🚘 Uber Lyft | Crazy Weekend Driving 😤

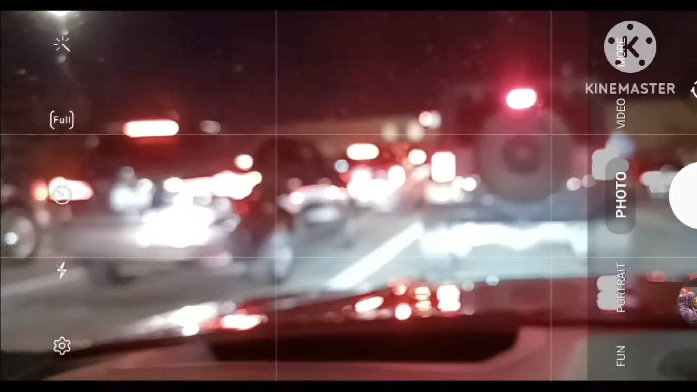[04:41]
Like in front of all these motherfucking red lights. It's like, it ain't shit but just traffic out here.
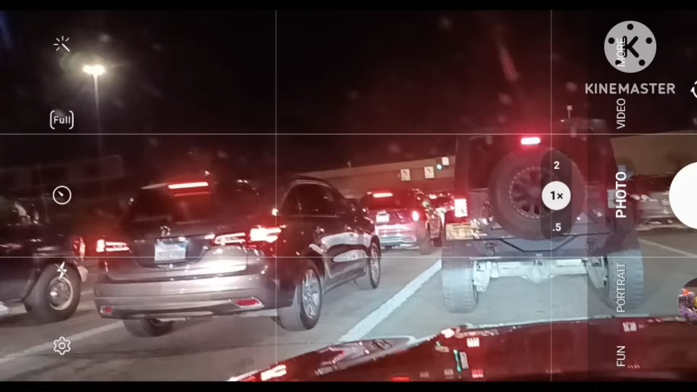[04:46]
It's 6:46, nothing but traffic, nothing but red lights everywhere.